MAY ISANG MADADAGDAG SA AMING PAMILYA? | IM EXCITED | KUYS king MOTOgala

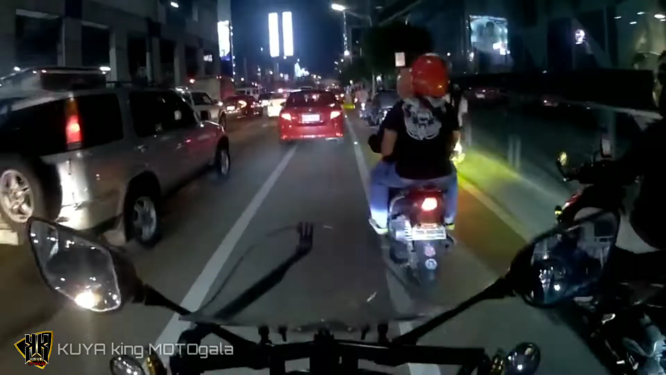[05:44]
So yun, nandito tayo sa EDSA, papuntang Boni. Liliko tayo ng Show Boulevard kasi nga papunta tayo ng Santa Mesa pa uwi.